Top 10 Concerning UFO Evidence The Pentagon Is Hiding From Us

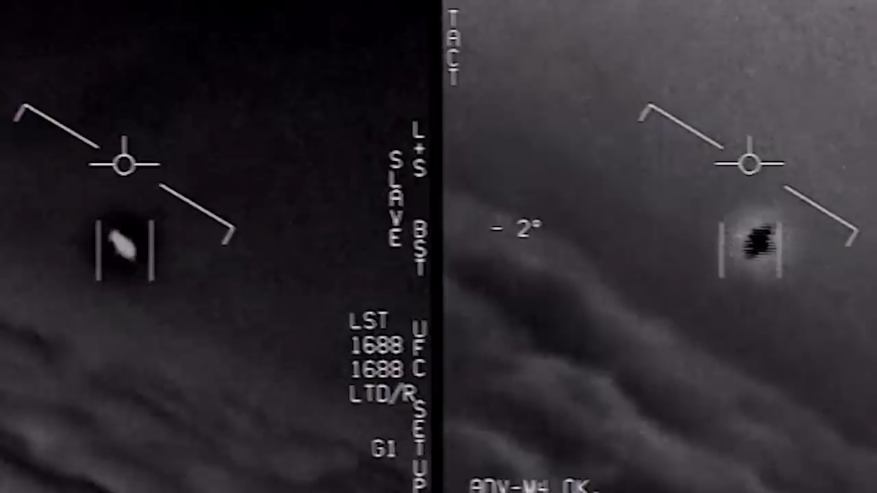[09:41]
but using the Raytheon Advanced Targeting forward-looking infrared pod,
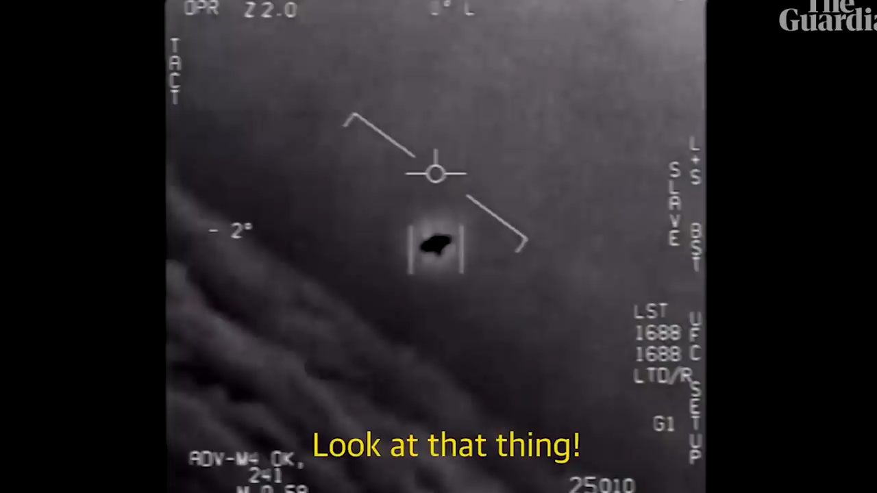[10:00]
and then they were shocked as the craft rotated on its axis and flew away.